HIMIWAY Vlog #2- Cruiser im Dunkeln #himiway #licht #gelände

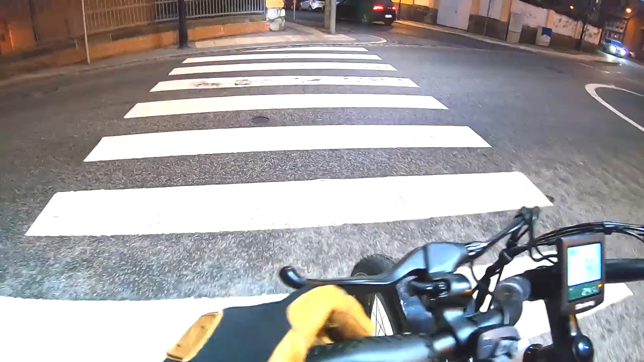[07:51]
Jetzt kam natürlich auch das Auto nicht Was ich dachte Aber Jetzt kommen die nächsten Fahrzeuge Das nächste